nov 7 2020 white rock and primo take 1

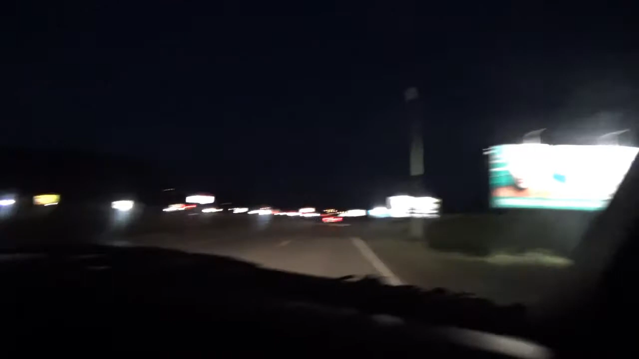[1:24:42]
I'm nervous coming from the badge. It is. It's real tricky at night. Okay.
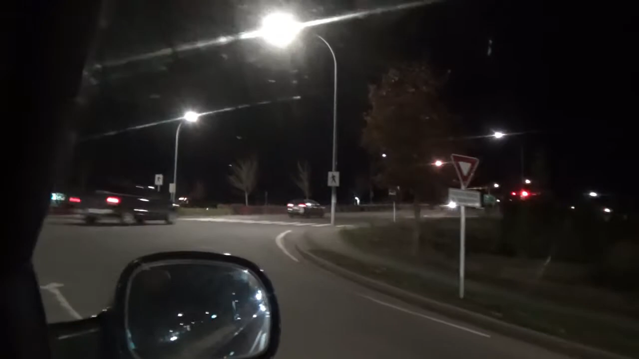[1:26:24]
I don't understand the way some people are behaved. Like, why is he sitting there, not sure if he's turning?
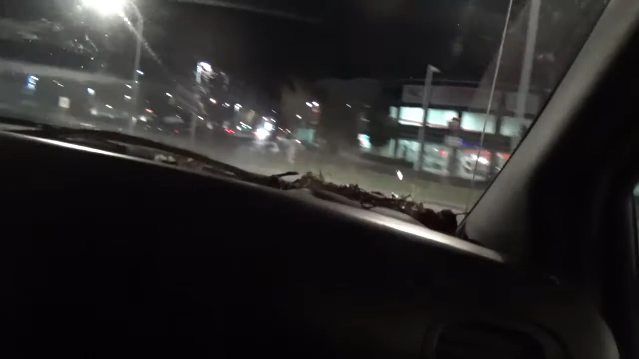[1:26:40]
like, this is how accidents happen in these things.